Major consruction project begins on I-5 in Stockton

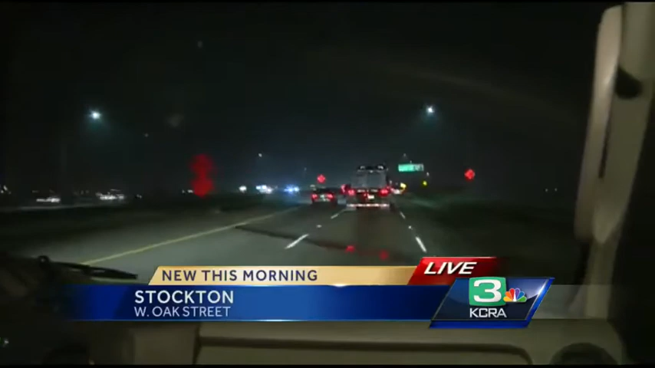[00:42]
STAY WITH US HERE AND WE ARE GOING TO COME INTO THAT SPLIT HERE IN JUST A SECOND. WE WILL SHOW YOU HOW IT IS AFFECTING DRIVERS. YOU CAN SEE ALREADY STARTING TO HIT THE BRAKE LIGHTS HERE AS DRIVERS ARE NOW NEGOTIATING THIS NEW SPLIT. HERE'S WHAT YOU WANT TO KNOW. IF YOU ARE GOING NORTHBOUND AND YOU WANT TO PASS THROUGH, YOU ARE GOING TO WANT TO GET IN THE LEFT TWO LANES.